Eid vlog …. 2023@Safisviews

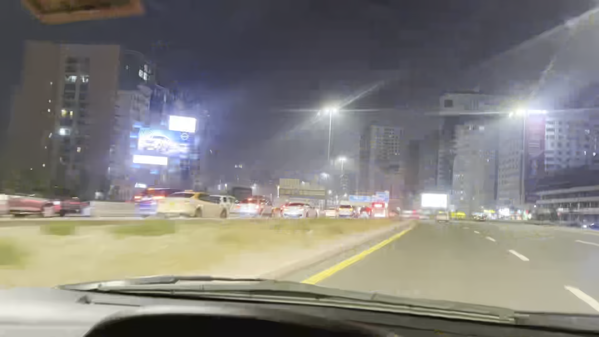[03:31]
அண்ட் தென் நாங்கள் நார்மலாக போகிற ரோடே செம டிராஃபிக்காக இருக்குது அப்படின்னு சொல்லிட்டு நாங்கள் சாலிக் ரோட்டில் போனோம். அங்கேயுமே டிராஃபிக் தான்.
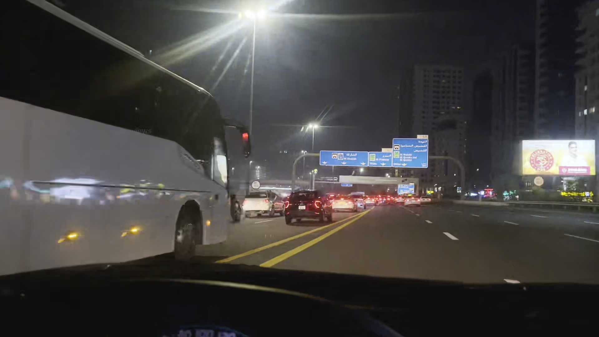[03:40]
வீட்டுக்கு நாங்கள் போகிறதுக்கே 1:30 ஆயிடுச்சு.